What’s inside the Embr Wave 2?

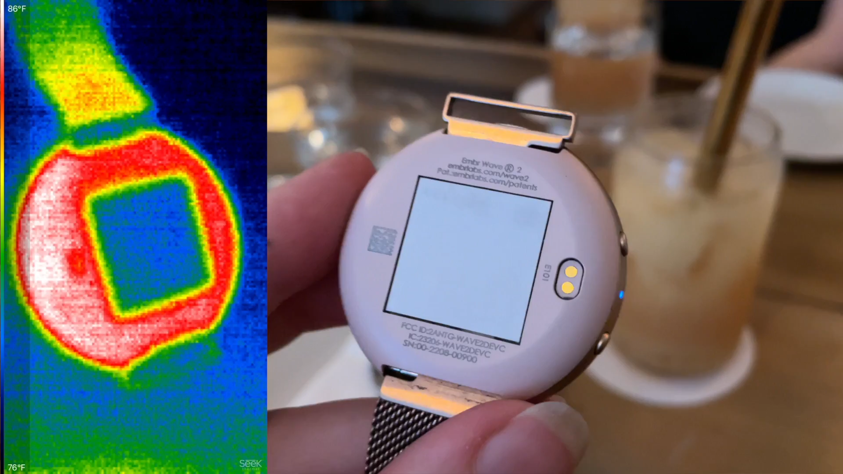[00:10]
On screen: scale top 86°F, scale bottom 76°F
so keep watching to see me try it out, take it apart, and analyze the design and manufacturing of the circuitry inside.
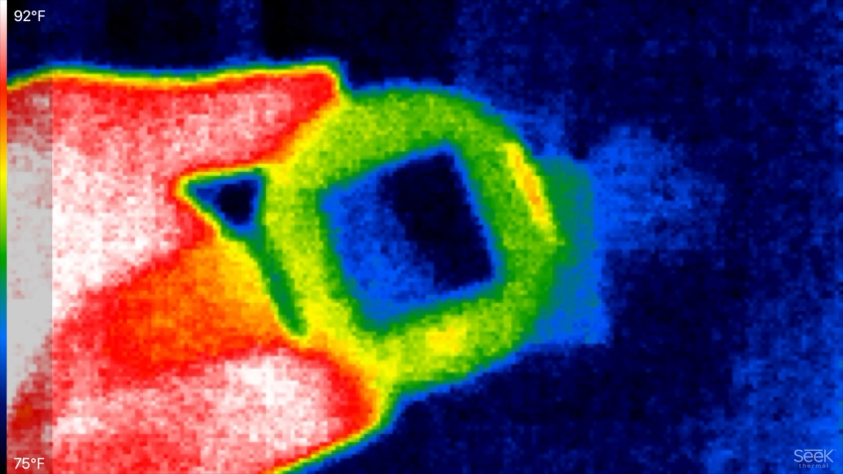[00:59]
On screen: scale top 92°F, scale bottom 75°F
Here in this thermal imaging, you can see the temperature fluctuation of the thermoelectric heat pump when it's running a program. The sensation can help provide your brain some relief when you're experiencing hot flashes,
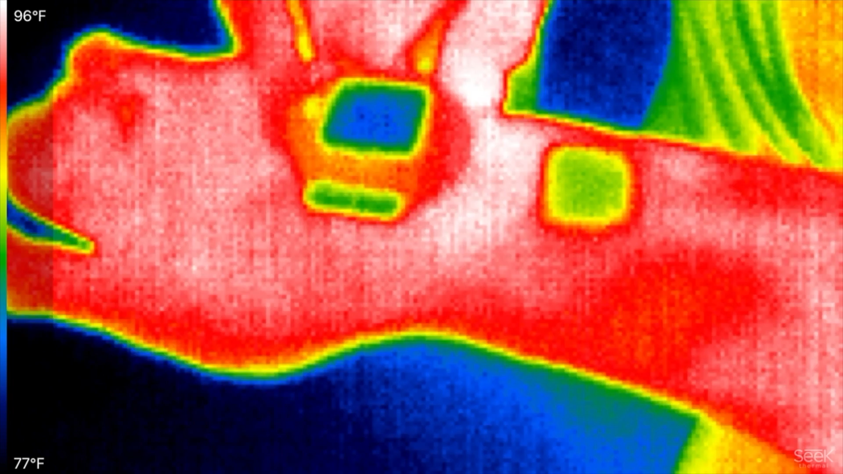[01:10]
On screen: scale top 96°F, scale bottom 77°F
night sweats, and other types of body temperature dysregulation.